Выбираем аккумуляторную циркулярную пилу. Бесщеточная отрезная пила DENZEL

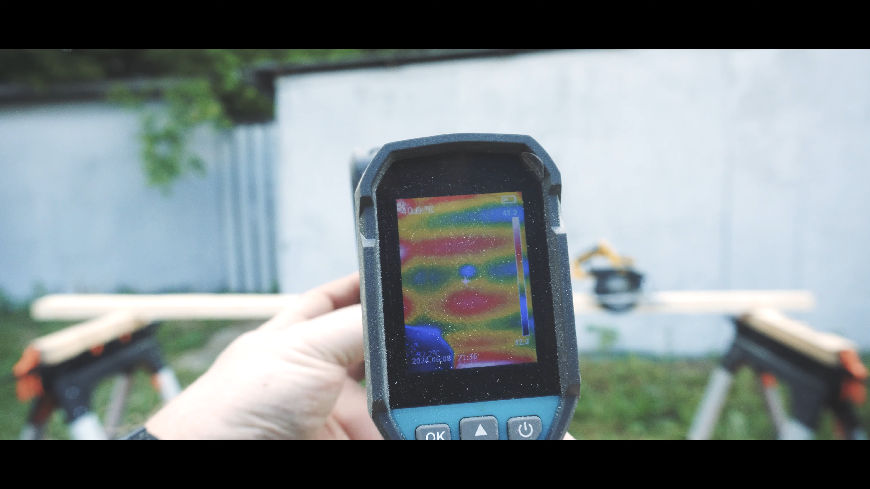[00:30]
45 градусов батарейка. Ну, действительно, в защиту ушло.
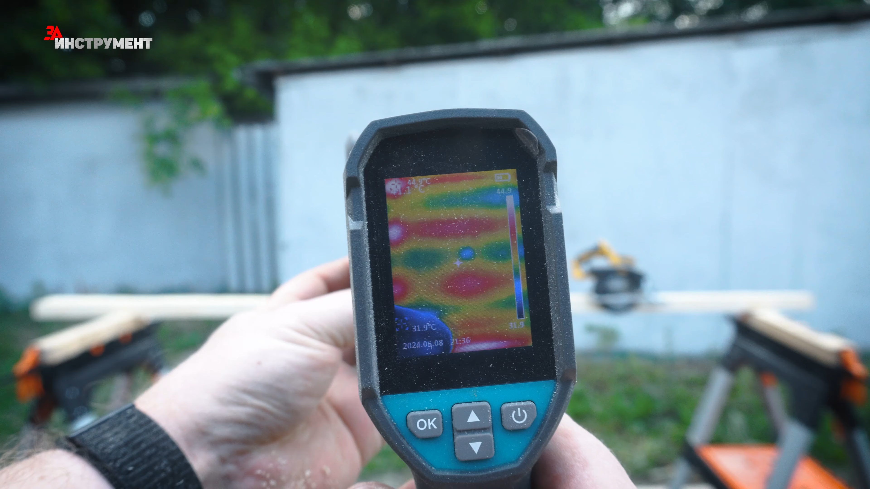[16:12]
Сколько? 41 градус, 45 градусов батарейка. Ну, действительно, в защиту ушла. Надеюсь, видно, да? Вот 44, 48.
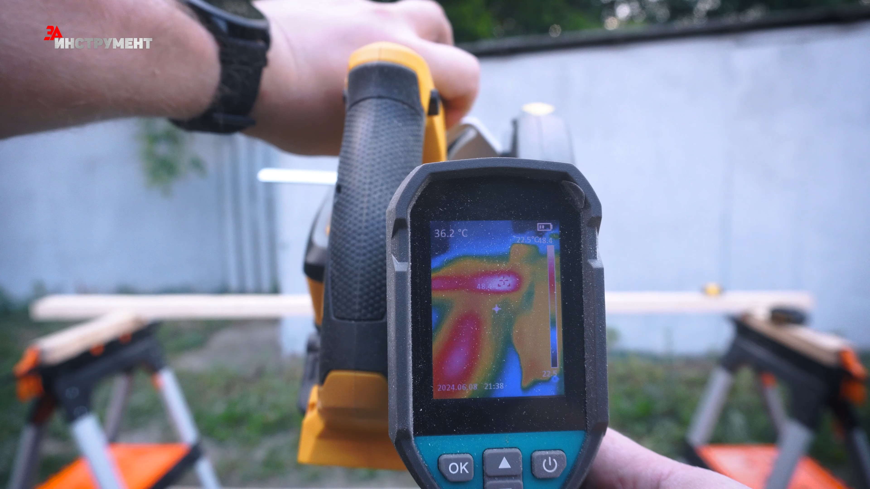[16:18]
On screen: spot 36.2°C
Почти 50 градусов движок разогрелся. Так, что мы имеем? У нас элементы ушли в пиковую температуру почти 50 градусов.
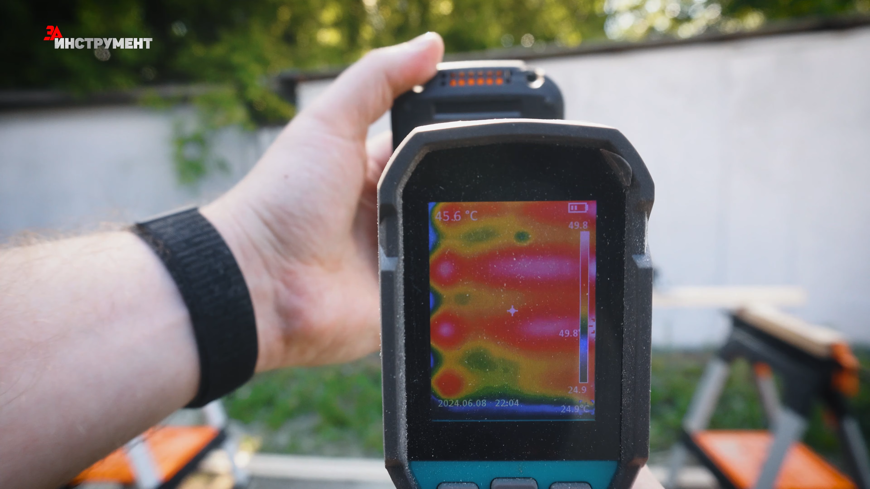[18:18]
Одно отделение показывает батарея, но я прям чувствую, что она уже на 50, ладно. Понятное дело, что это все очень сильно нагрелось, но я хочу все равно дорезать до конца.